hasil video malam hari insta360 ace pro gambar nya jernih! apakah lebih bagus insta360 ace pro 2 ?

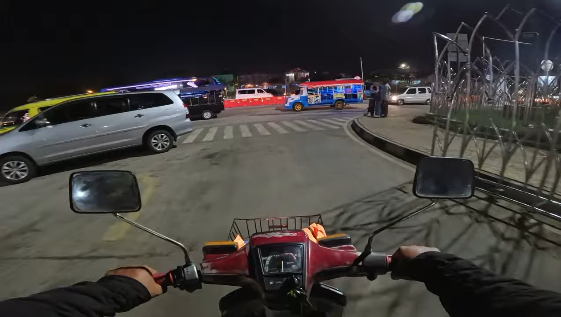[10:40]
oke lanjut teman-teman kita coba ke yang lebih gelap kita masuk ke komplek-komplek yang lebih gelap ya kita bakalan lihat hasilnya seperti apa oh kalau kesana tuh
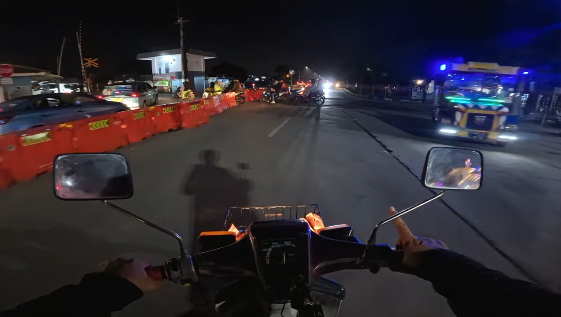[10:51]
lebih gelap lagi tuh teman-teman tuh kalau itu kesana lurus itu ke arah DBLA ya
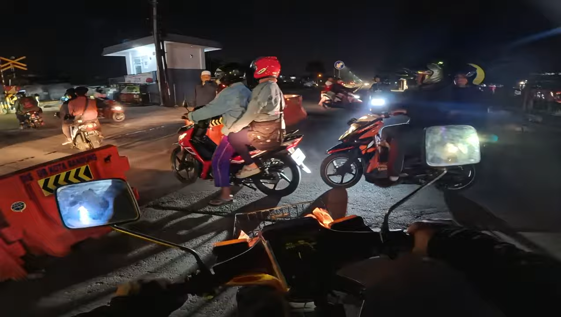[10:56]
ke gelora Bandung Lautan Api ya ke stadion stadion stadion cepat bola
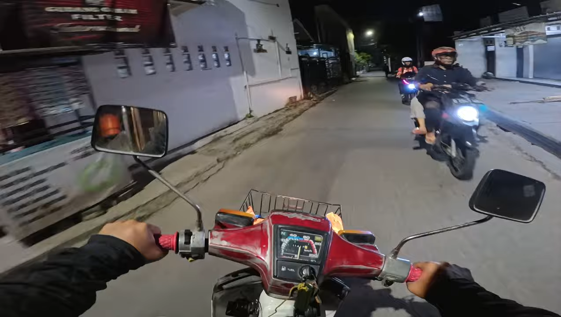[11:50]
stasiun kereta api Cimekar itu gelap banget hampir gak ada lampu malahan
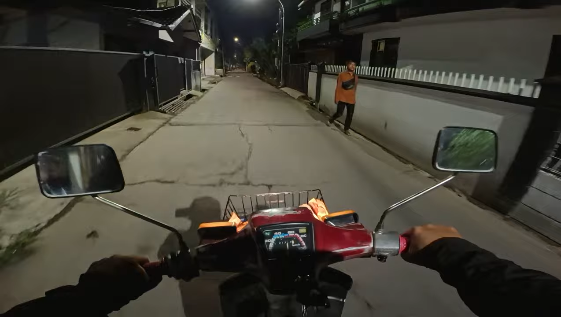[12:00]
tuh disini ini kameranya kalau kena guncangan itu dia goyang ya loncat-loncat kameranya teman-teman jadi bener saran saya kalau mau pakai neck mount kalau bisa ditambah lagi pakai tali strap ya yang kayak di chest strap itu yang kayak di dada tuh yang bahannya
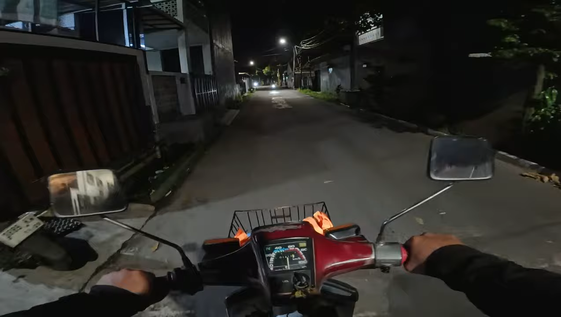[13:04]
polisi tidur nah kayak gitu tuh itu goyang tuh kameranya ke depan ke belakang tuh mantul-mantul nah ini juga sama nih polisi tidur kalau ini sih agak gak terlalu ini polisi tidurnya karena besar kalau yang kecil-kecil nih yang bahaya bikin kamera tidurnya jadi goyang nanti nah ini disini gelap ya teman-teman disini gelap pencahainya kurang karena jalan komplek
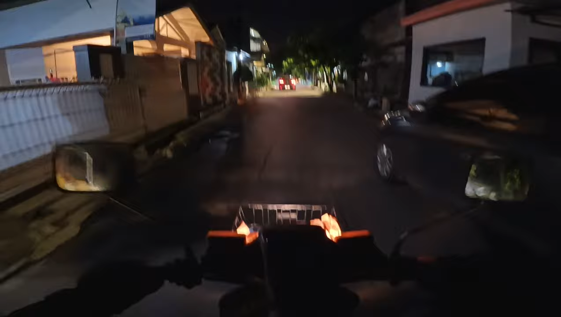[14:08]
nanti di depan kita belok kanan menuju ke arah stasiun ini Cimakare stasiun kereta api nah di depan itu ada kereta api melintas kalau
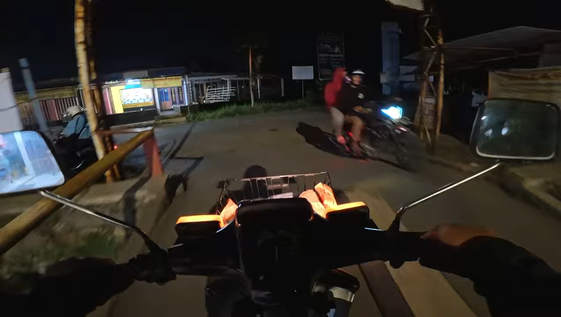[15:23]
nah kalau disini ini benar-benar gelap sekali teman-teman paling hanya dibantu dengan pencahayaan dari motor saya aja ini ya disini gelap sekali disini beneran gelap ini posisinya gelap pokoknya ini gelap banget gak ada lampu ya ini lampunya juga mati ini lampu lampu jalannya juga mati
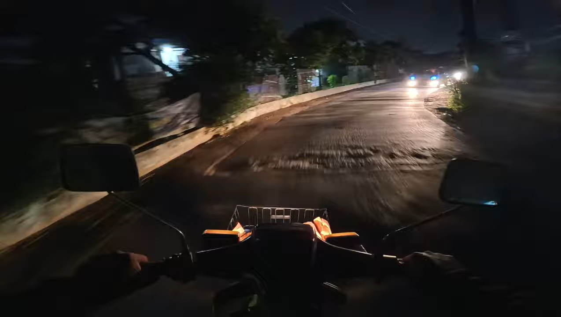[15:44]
bagaimana menurut kalian teman-teman hasilnya ini posisinya tidak ada lampu jalan dan gelap sekali kalau
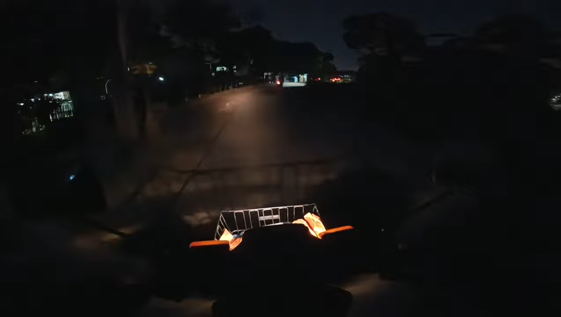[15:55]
kita matiin ini saya matiin posisinya ya posisi lampu motornya saya matiin bagaimana
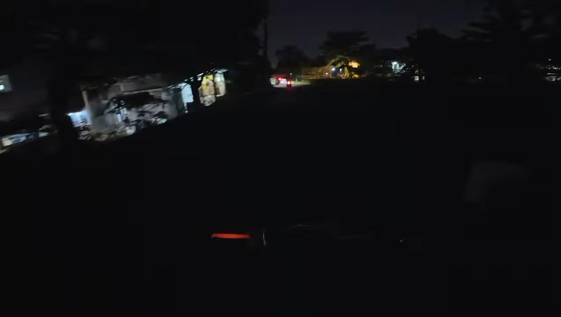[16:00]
nih kelihatan gak coba kita nyalain lagi nah bagaimana teman-teman
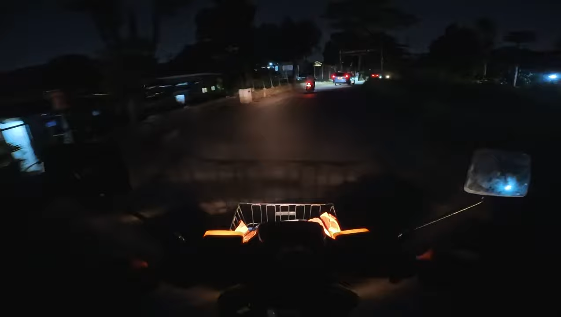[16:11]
jadi nanti kita lihat bareng-bareng aja ya pas posisi ada lampu dan gak ada lampu coba kita matiin lagi nah ini posisinya lampu motor saya saya matikan ya
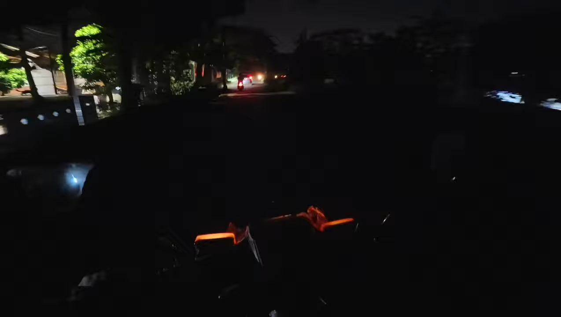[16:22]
bagaimana ini tangkapannya ya tangkapan kameranya seperti apa nih oke sekarang kita coba nyalain lagi ya kita coba nyalain lagi lampu
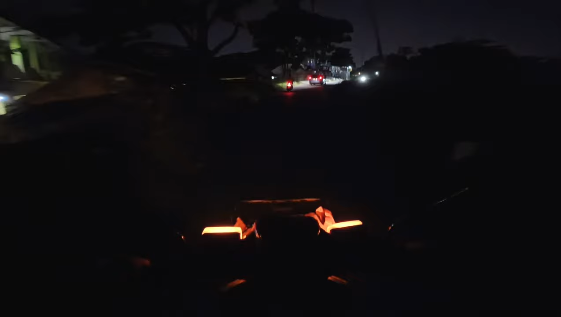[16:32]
motornya apakah kebantu pencahayaannya pokoknya untuk resultnya untuk hasilnya nanti kita tonton bareng-bareng ya kebetulan saya juga tidak bisa mengontrol karena ini posisi kameranya sedang saya rekam jadi dan bukan di depan saya jadi ini bener-bener di bawah dagu ya jadi seapun ini juga asal apa adanya aja lah
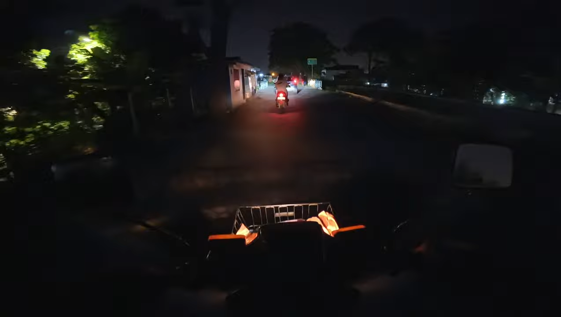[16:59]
kayaknya gak bakalan saya edit deh kayaknya tapi lihat nanti deh kita lihat nanti ya
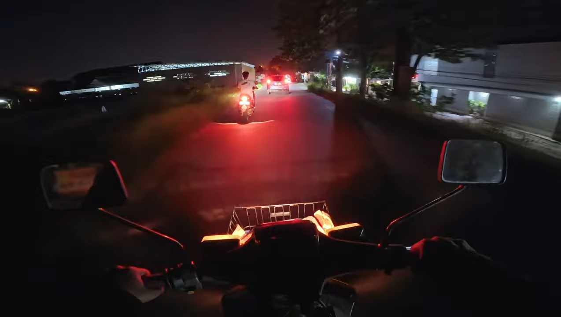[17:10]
di depan ada polisi tidurnya tiga nih nah yang kayak gini yang rawan nih kalau pakai naik mon itu si kameranya udah pasti bakalan yang goyang ke depan ke belakang nah ini juga sama tiga itunya tuh si tidurnya di depan ini ada satu
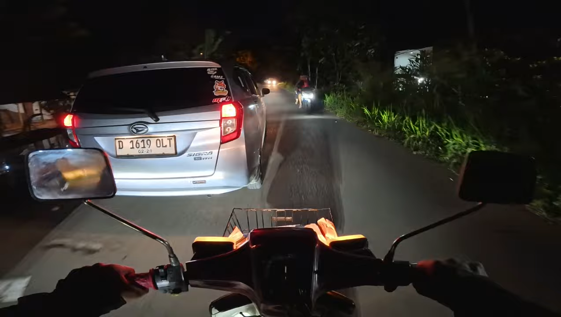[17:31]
oke kita susul dulu mobilnya di depan di depan sebelah kanan itu perumahan bumi harapan ya teman-teman disini biasanya kalau hari minggu itu pagi itu
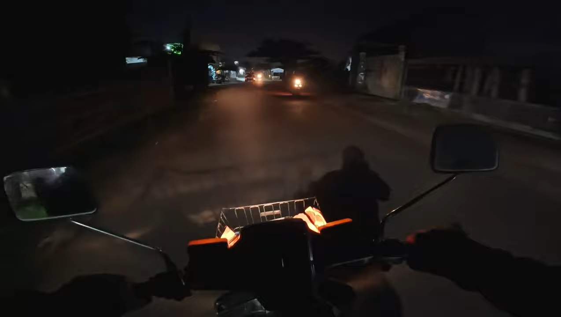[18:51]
kalau jalan malam harus hati-hati juga teman-teman lampunya harus bener-bener terang karena banyak lubang-lubang di jalanan yang gak kelihatan ya terjadi crash atau apa gitu kan karena saya pun sering ya kalau bawa motor malam-malam apalagi kalau
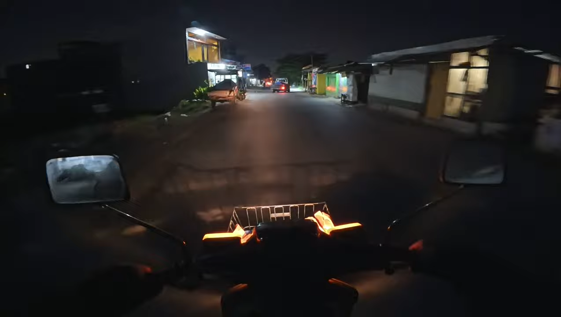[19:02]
malam-malam hujan jalannya tuh becek gitu pas kita jalan tau-tau ada lubang seperti itu nah ini posisinya juga disini gak ada lampu ya gelap sekali ini teman-teman posisinya gelap yang ada lampu cuma di depan aja paling saya cuman memakai bantuan dari lampu motor aja dari si Markona ya
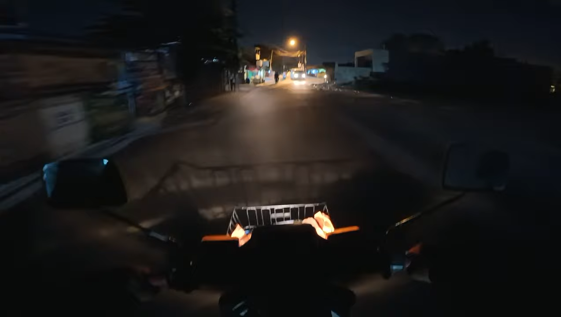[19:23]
kita ambil ke arah kiri kita menuju UPI di UPI juga sama ya posisinya gelap ini juga posisinya gelap ya ada-ada lampu disini ada ya tapi minim ya bukan seperti lampu yang ada di jalan-jalan besar yang terang sekali ya